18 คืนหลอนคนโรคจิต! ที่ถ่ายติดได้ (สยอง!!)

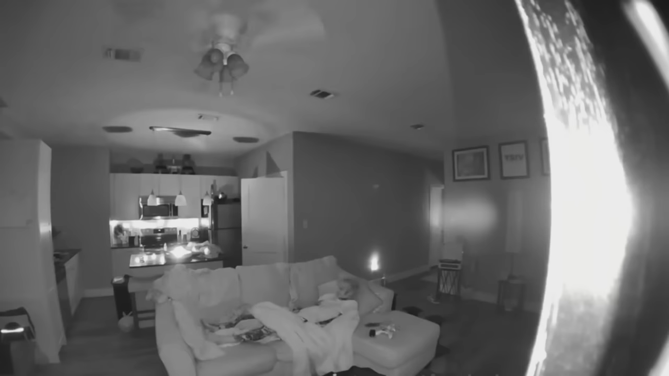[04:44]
เราสังเกตประตูด้านหลังดูเด้อจูจูเหมือนก็ได้ขยับพระเยี่ยนเองไว้เฮ้ย ซึ่งเป็นช่วงเวลาประมาณตี 1.40 ใครจะมีเพิ่งมาเปิดปิดแก้งหละนึกดูหลังจากเขายินเส
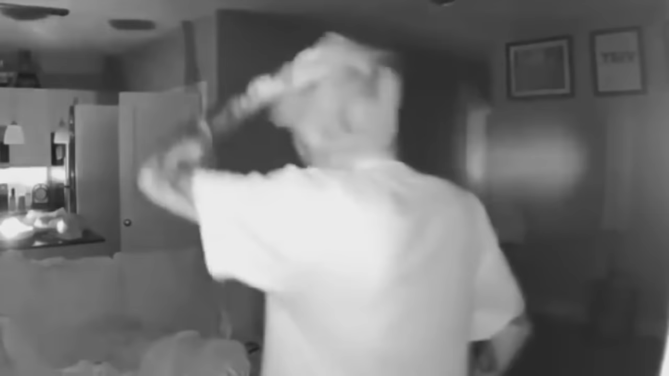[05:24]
ย้อนกลับไปนู้ดเลยปี 2009เป็นวิดีโอที่ถูกพอสต์ลง YouTubeคน
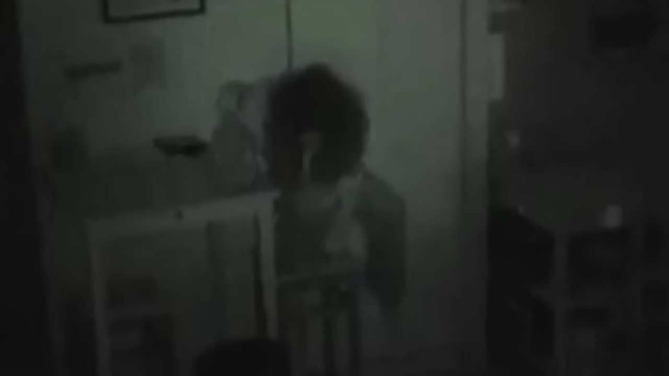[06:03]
ลืบมากับฮีไอตอนแรกผมตามตาไม่ด Store วก็ผีจริงจริงแล้วสกิว การย้าของเธอโอ้โห โโย ควดจะเบาพอเปิดตัวเองได้ก็ซวยกินร์ต่ returned to bothแฮมยังอเลงฉีวลงอ่างหลังจานต่วงเนี่ยเขาเรียกว่าเหลี้ยงเสียเข้าสุกมากินของคนอื่นนั้งทําฏิกรรมยัมเย тот  brillพอกินอิ่มเธอก็ไม่รอช้านะครับปินกับ มองเดิมเจ้าของบ้านเติดมาเจอก็ยังไม่เอ siblings ug hotยังไม่สงส Hoff ม
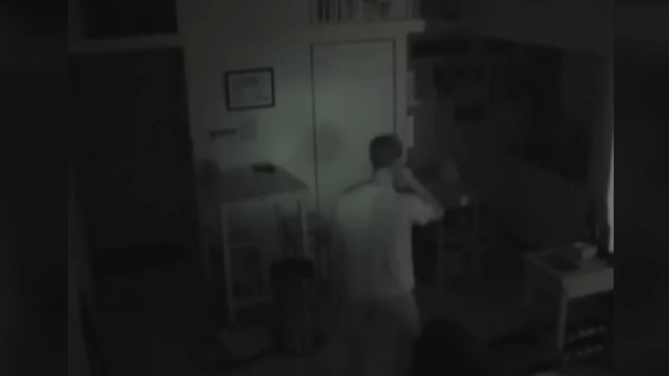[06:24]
ัน
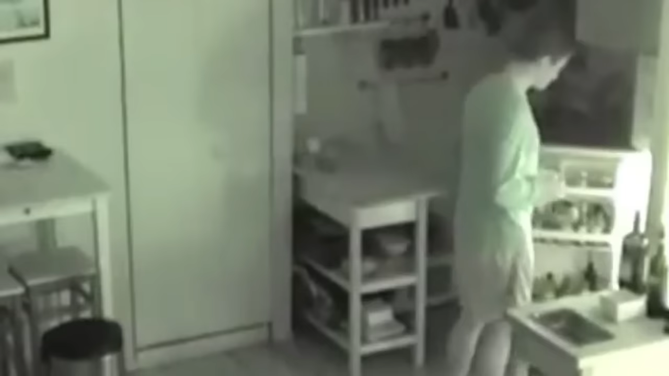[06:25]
มีจริงเลยว่านี่ BOB l & ที่ชายคนนี้อยู่ไม่ใช่บ้านเดือนแต่เป็นในพาร์ทเน็นพอชายคนนี้มันเห็นคลิปก็มั่นใจแล้วจ
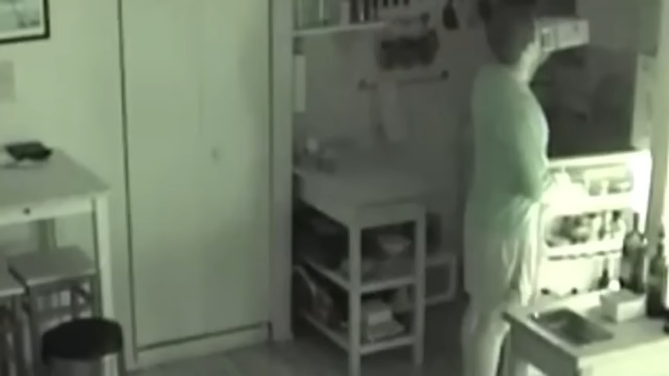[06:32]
ึงประแจ้นตำรวจตำเนื้อคดีตต่อไปประเทศไทยเคยมีไหมเนี่ย อย่างหล่อน
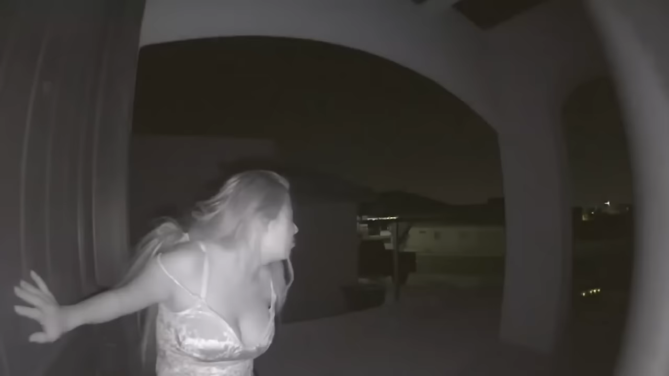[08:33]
ถ้าเหมือนโดนล่ายตามอ่ะจัดชากให้คนเปิดประตูบ้านให้เธอพ
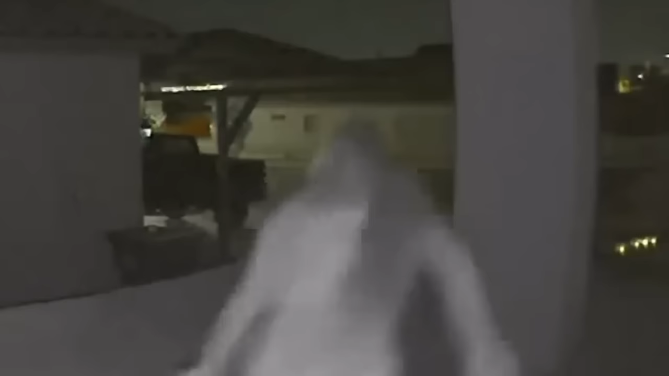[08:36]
อสื่อประวัติไปเนียโหวอย่างโชคชนลักทรับขโมยให้เธอเก็บเรียบกูรองนึกภาพดูสิถ
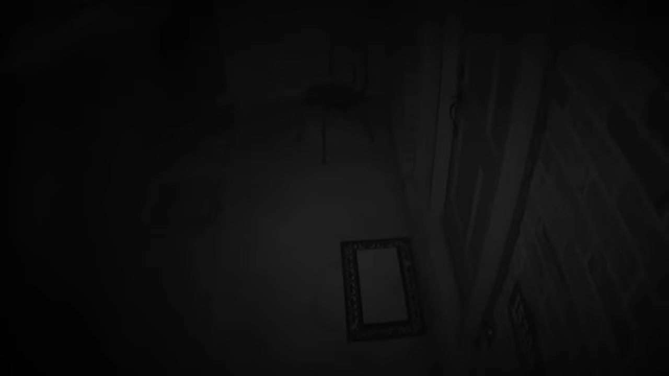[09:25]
เจ้าของบ้านให้หนึ่งในลัก เทกซศ plasticพอตื่นเช้วมาสังเกตหรีบ lyn单 بدกองวงจ mãoปิดดูพอดูไปก็ร้องอุหูอ่ะไม
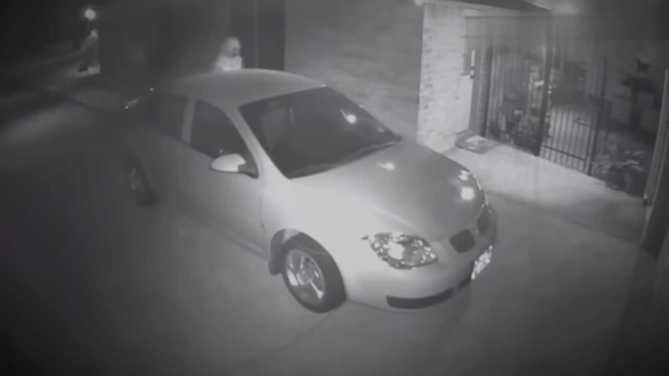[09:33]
่อยากชียวเป็นฝีมือของตัวตลกล้ Dannจะมีชายคนหนึ่งในมือถือมีดพร้อมกระปกปิดรั่งกายแต่งเป็นตัวตลกแค่ตอนนี้ก็สยองว่าใช่หมữaแถมถือมีดมาอีกเพื่ออะไรพฤ
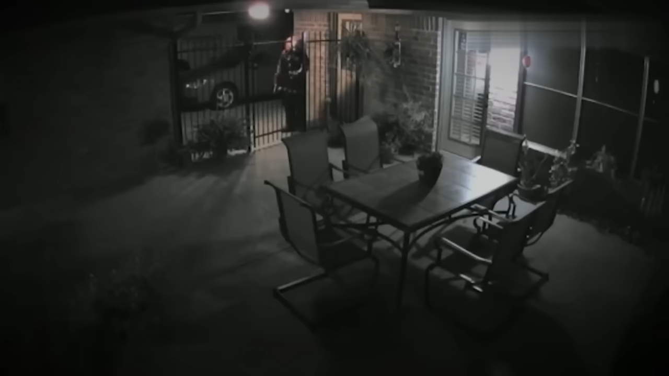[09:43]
ติกรรมของตัวตลกดังกล่าวดูใจเย็นพอเข้าไปในตัวบ้านได้กันรับร้อหาประตูพอประตูหน่อยที่เปิดดูตัวตลกที่ว่ามันก็จะเดินเข้าไป
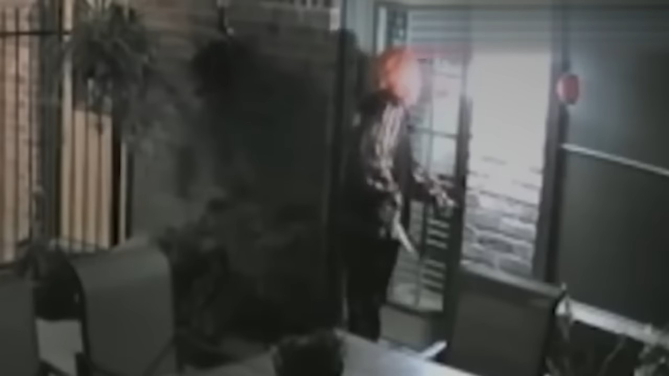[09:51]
ผมไม่แน่แต่ถ้าหากว่ามันเจอใครตัวตลกตัวเนี่ยมจะทำร้ายหรือเปล่าเป
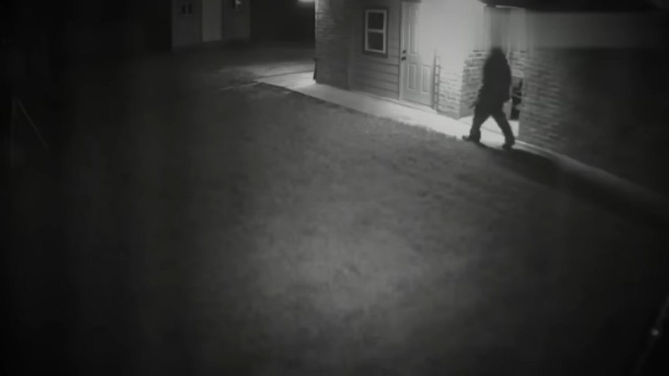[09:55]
็นเรื่องราวที่เกิดขึ้นในช่วงปี 2016มีแนวน้อมสู heritage ขึ้น 뛰์ค้นแต่งกายแนวนี้อาจจะแค่ออกมาแล้วสนุกกันก็ได้แต่
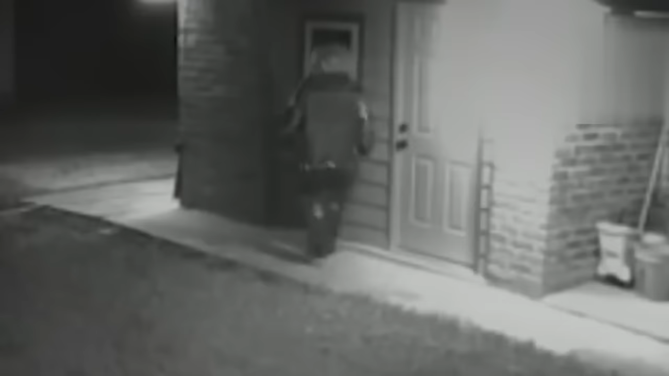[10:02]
หากบังคนถ้ามองก็เป็นอันตรายโด่
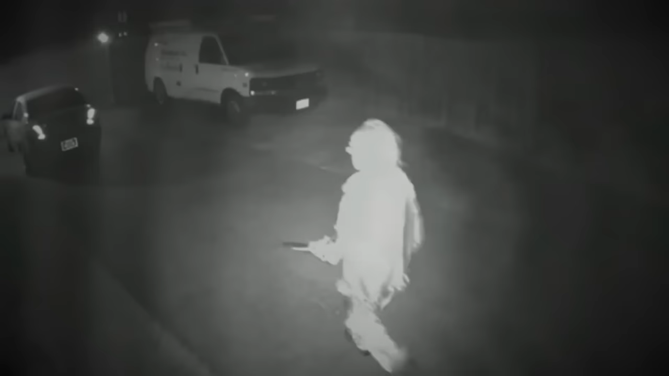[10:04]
ลูกส้องสวนใส่ 라는ก็จะว่ากันเดอแต่ก็ยังว่าละครับนี้อาจเป็นบาまりเกิดการก่ออ
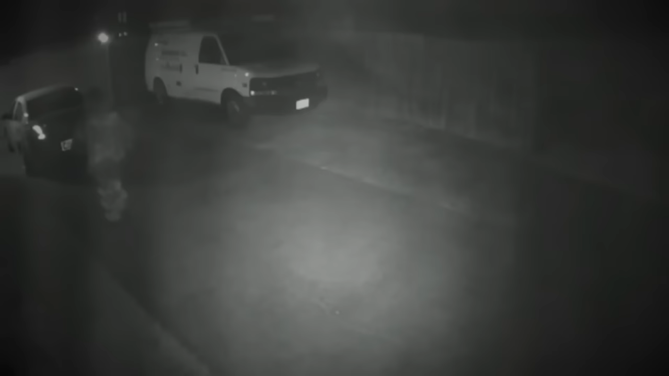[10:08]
าชายกรรมไม่รู้ว่าภายใต้หน้ากากว่าใครทำจริงทำเล่นแล้วแถมพี่แกก็เดินสำรวจรอ
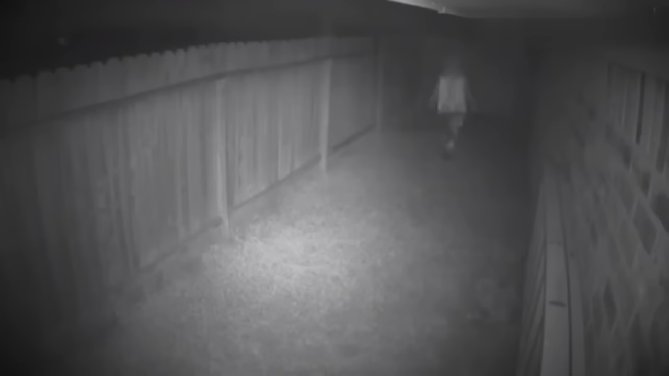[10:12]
บบ้านสะด้วยเดินไปแบบไม่มีจุดหมายปลายทางเดินไปเรื่อยเรื่อย